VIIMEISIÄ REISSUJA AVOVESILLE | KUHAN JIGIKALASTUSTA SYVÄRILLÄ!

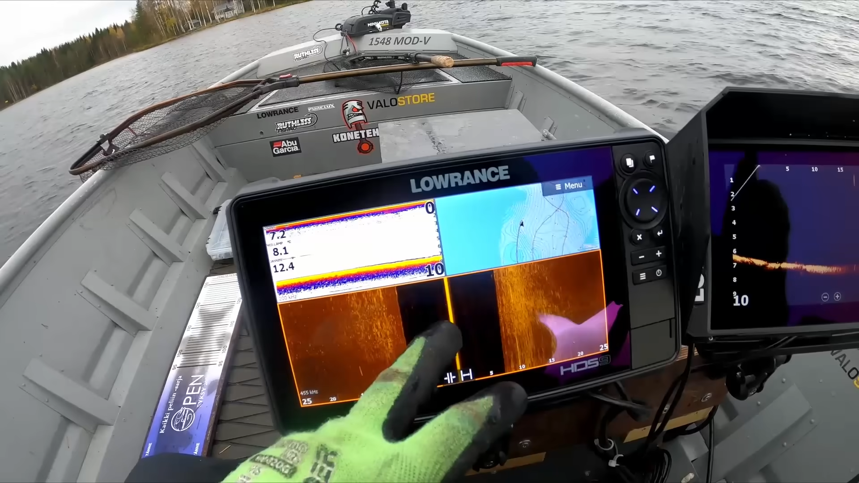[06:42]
No mä en oo piirtynyt karttoa. Mutta tuossa tullaan semmonen patti tuohon.
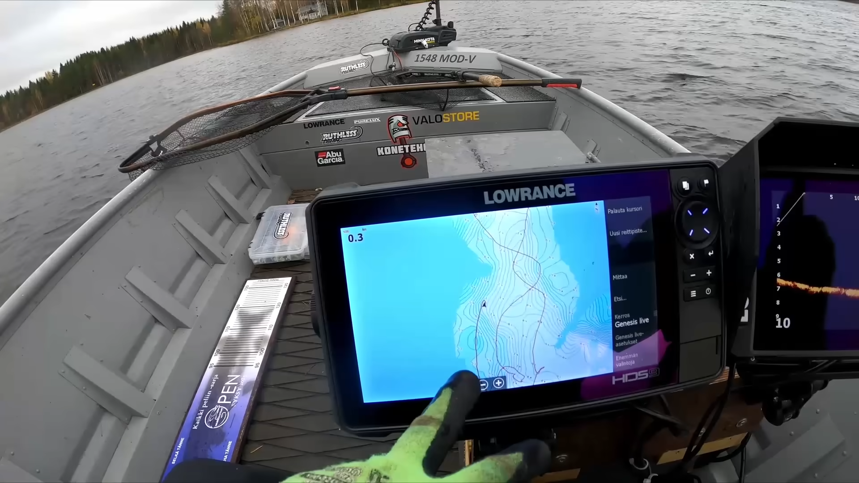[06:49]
Tuolta tuli ja nämä on vanhoja jälkiä nämä. Mut tuossa reunassa niitä näkyy. Ja tämä tuli niinku tältä alapuolelta tätä penkkoa pitkin.
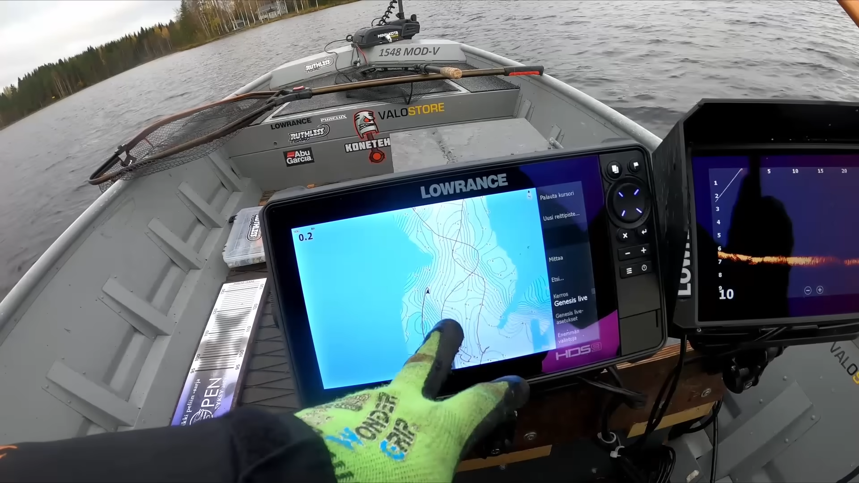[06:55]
Se on toinen patti tuossa alapuolella. Mutta 6 metrin vettä.